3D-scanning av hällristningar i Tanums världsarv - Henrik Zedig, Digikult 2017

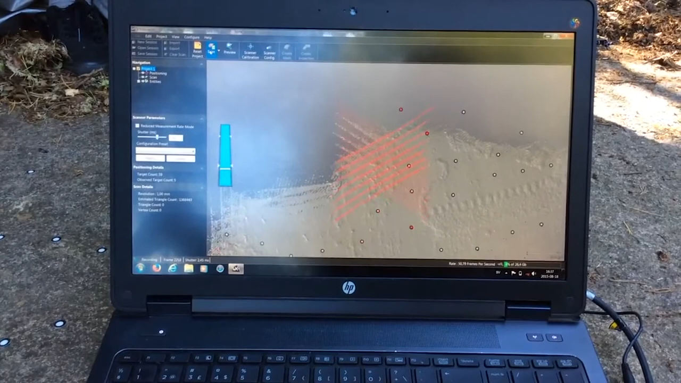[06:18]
Och det här är en oerhört bra metod jämfört med andra.
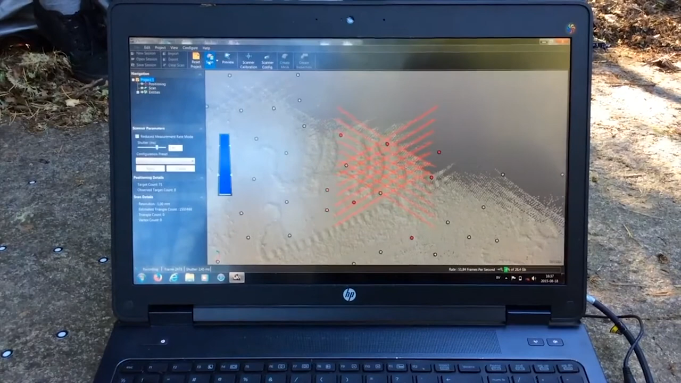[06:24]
Där du måste gå in och processera datan för att sen se hur det blev då, som till exempel fotokinamitri.
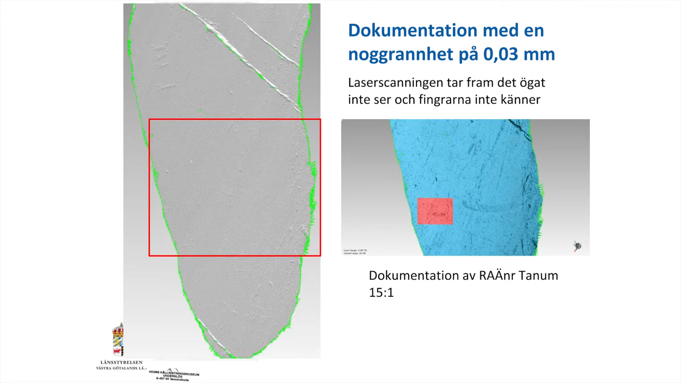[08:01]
Så det var väldigt spännande för oss att komma ut med scannen här och titta om vi kunde få fatt i det skeppet han pratar om.
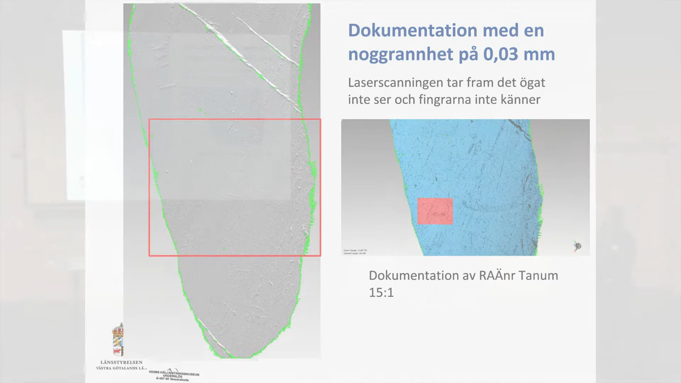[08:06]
Och det kunde vi med bravur. Och vi hittade också andra skepp här som var väldigt tunt huggna.